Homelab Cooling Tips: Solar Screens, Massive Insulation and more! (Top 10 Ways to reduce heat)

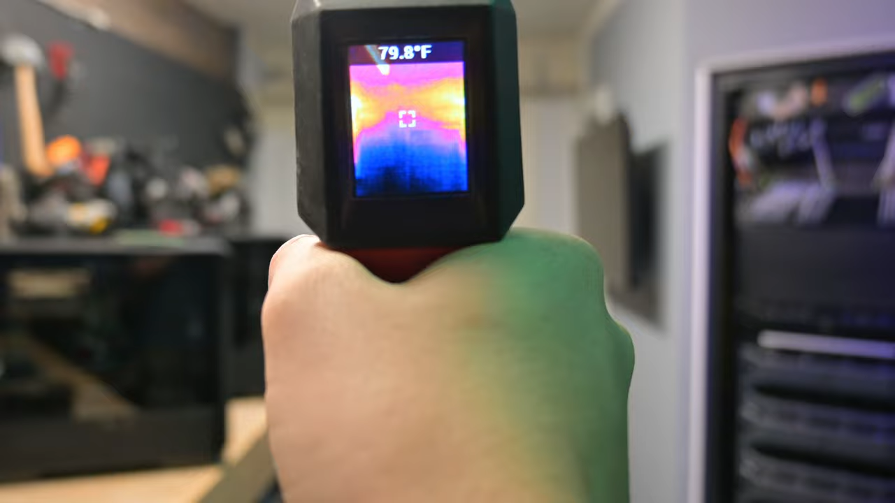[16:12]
On screen: spot 79.8°F
And if we check the actual panel box here, we can see that that AC is actually the hottest breaker that we've got in there,
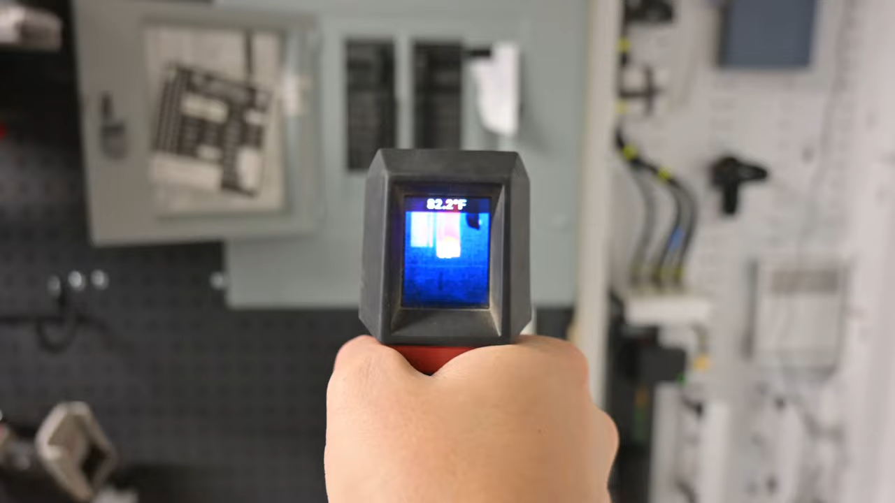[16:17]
On screen: spot 82.2°F
but it's not running too, too bad. It's about 90, 92 degrees.
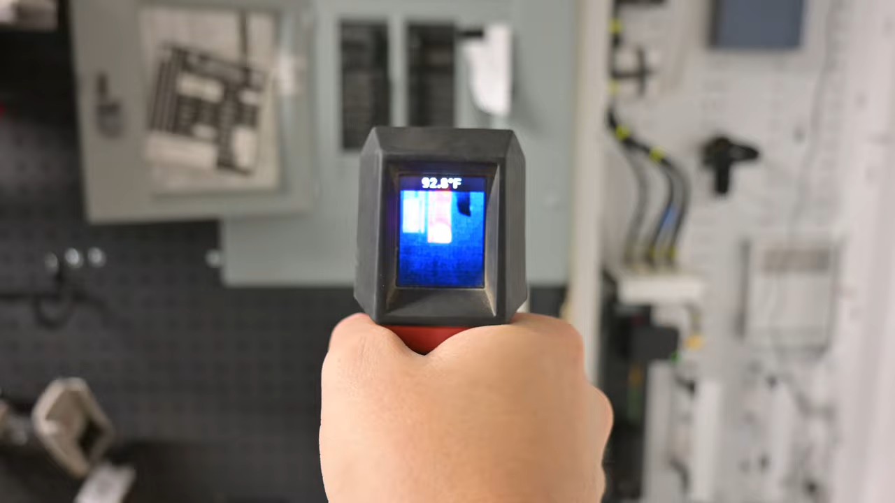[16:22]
You can kind of see my ceiling job on the edges here because there's a bunch of exposed edges.